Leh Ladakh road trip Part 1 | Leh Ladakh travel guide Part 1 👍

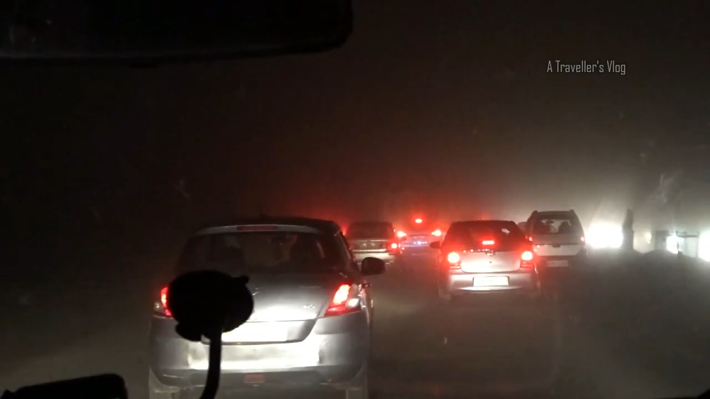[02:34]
क्योंकि मनाली से रोहतांग पास जाने के लिए रोजाना केवल 1200 गाड़ियों का परमिट जारी होता है, जिसमें 800 डीजल और 400 पेट्रोल गाड़ियाँ होती हैं। अभी फिलहाल हम लोग दिल्ली में हैं और टाइम हो रहा है 8 बजे का और यहाँ पे आंधी की वजह से विजिबिलिटी लगभग लगभग 5 मीटर रह गई है।
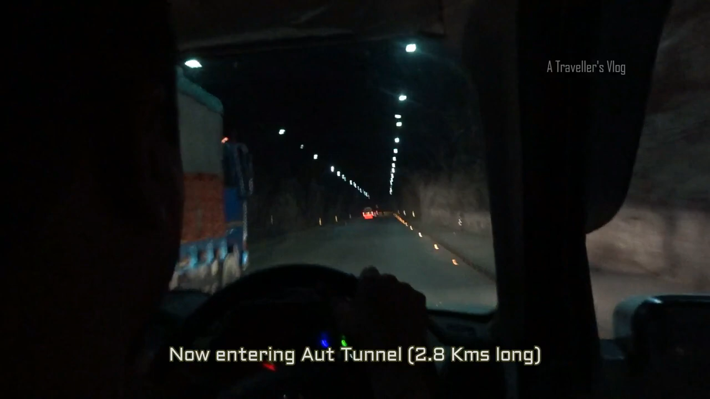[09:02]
अभी हम एंटर कर रहे हैं आउट टनल में जो 2.8 किलोमीटर लंबी है और मंडी से मनाली के बीच में पड़ती है।